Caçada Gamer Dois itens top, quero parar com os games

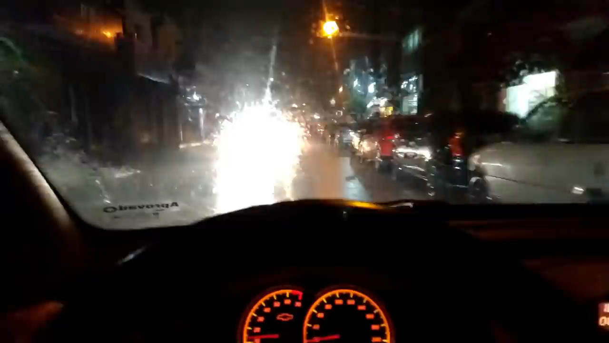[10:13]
Aí, pessoal. Já tô com o game na mão já. Tá? Agora aí é 6h40 da noite. E uma chuva, cara. Tá uma chuva terrível.
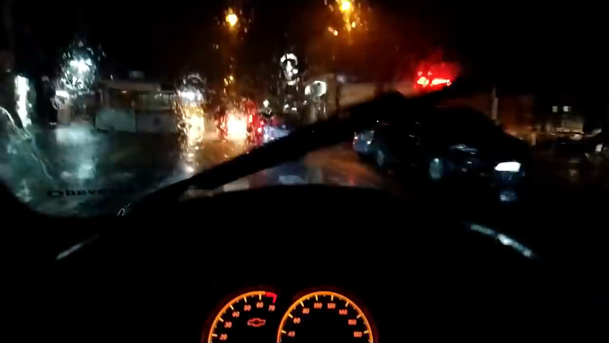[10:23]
E é fogo. Porque por aqui alaga algumas coisas, né? Por aqui, por Itaim. Aí eu tô com medo aí de... Talvez demorar muito pra chegar em casa.